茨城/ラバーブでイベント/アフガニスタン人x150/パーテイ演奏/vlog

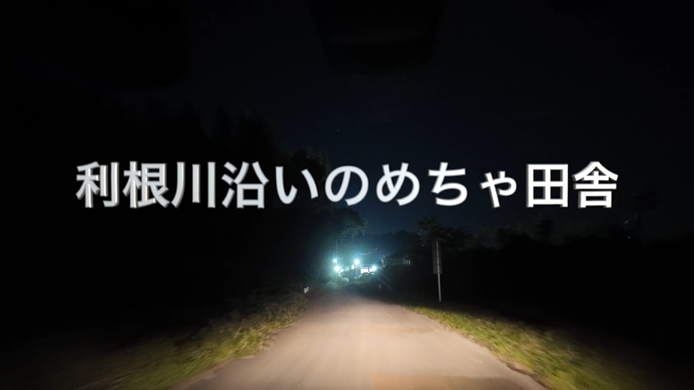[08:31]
ものすごい原野なんですけど、真っ暗になっちゃって。今ほら、久しぶり。結構遠かったね。通りでから1時間近くかかりました。